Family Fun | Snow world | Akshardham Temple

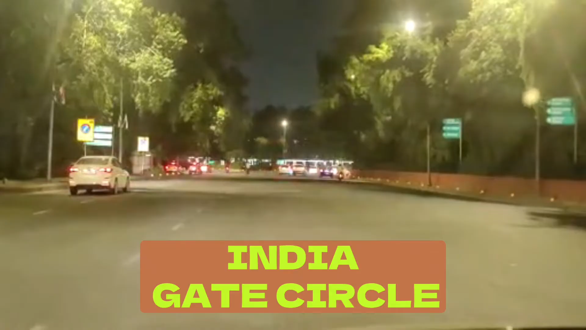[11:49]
अब दोस्तों अभी हम लोग जो इंडिया गेट के सरकल पर यह बगल में इंडिया गेट ड्यूटू सम्सेक्रटी रिजन अभी रात को
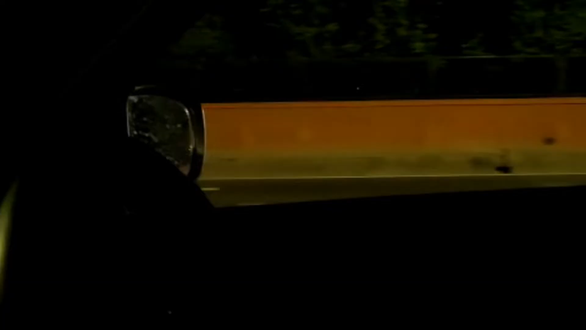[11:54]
बंद कर रहा है समय लाइटिंग यह पंदर अगस्त है ना और यह
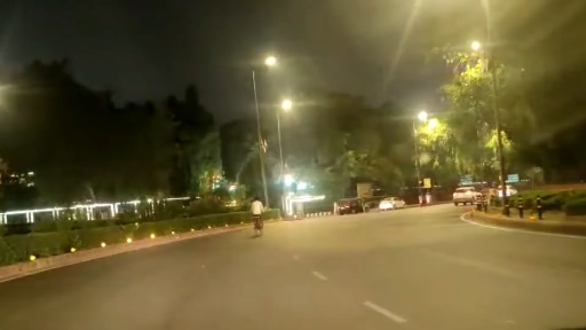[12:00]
पंदार रोड है और अब यह यहां पर आगे चलो चलो चलो चलते रो � आप गए राइट गए ही साजा रुड आगया अब इसके
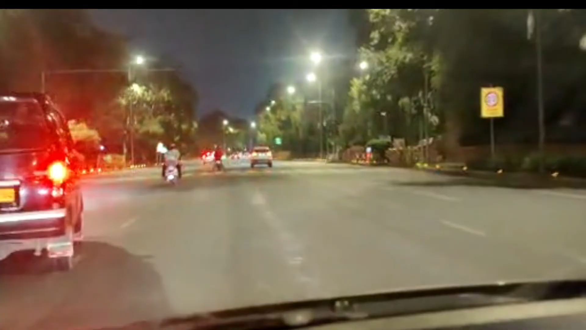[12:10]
बाद हे और मुझक आपको लेफ्ट का उड़ unlock लेफ्ट लफ्ट बंधिो
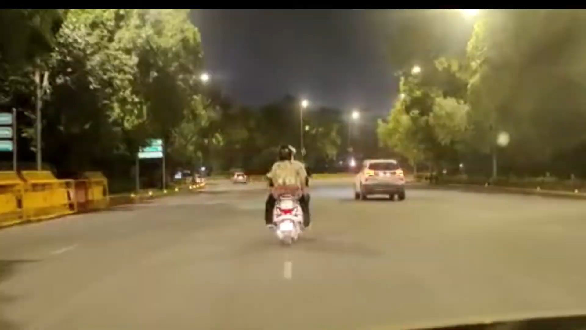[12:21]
अ मेरे देखे यहां से यहां यह हमारा अपर रोड लू को
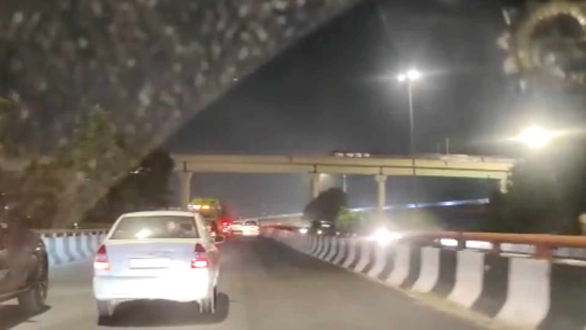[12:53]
के � उपर से निकल रहे हैं दोस्तों पहुंच गया हूं अपिस अपने घर हम लोग आपने